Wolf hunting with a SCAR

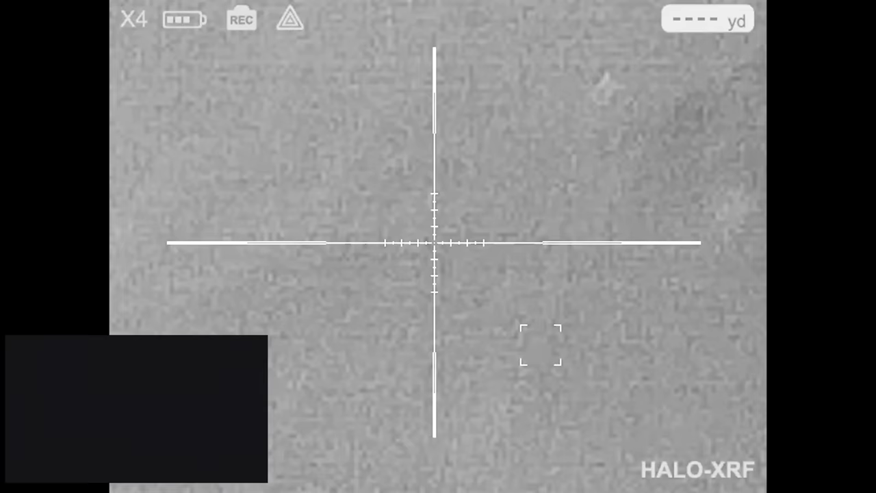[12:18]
Yeah. Hit something, man. Hitting something. Can you see him? Yep. Higher he's head. First thing.